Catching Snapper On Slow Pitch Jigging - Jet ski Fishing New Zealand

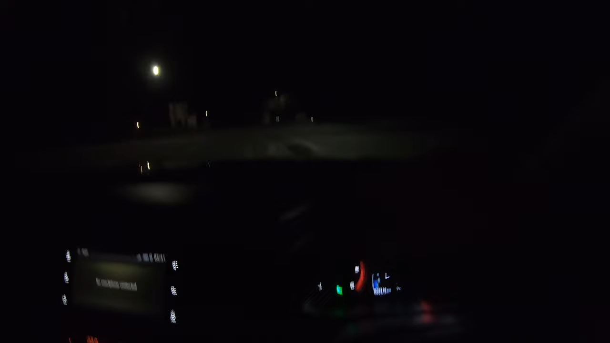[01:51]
All right, it's not too dark out at the moment.